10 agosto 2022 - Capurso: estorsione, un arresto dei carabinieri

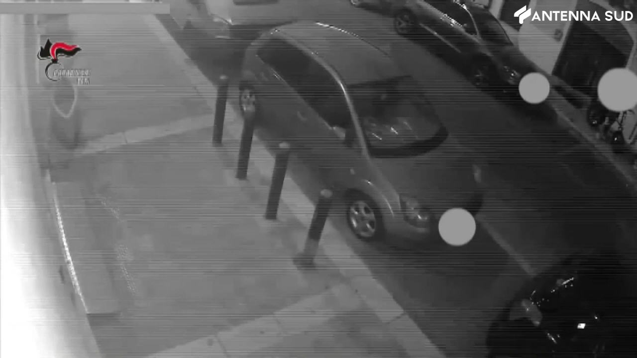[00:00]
Accusato di estorsione nei confronti di un imprenditore è stato arrestato dai carabinieri un uomo di 48 anni di Capurso. Nell'ordinanza di custodia cautelare viene anche ipotizzato il reato di tentato furto. I fatti sarebbero accaduti lo scorso luglio. Secondo gli inquirenti l'uomo avrebbe tentato un furto in un negozio nel centro di Capurso, appiccando il fuoco davanti alla saracinesca d'ingresso dell'attività, poi tagliandola in verticale con una sbarigliatrice per accedere all'interno del locale, tentativo fallito grazie all'intervento di una pattuglia dei carabinieri. Il ruogo fu poi spento con estintori da alcuni vicini.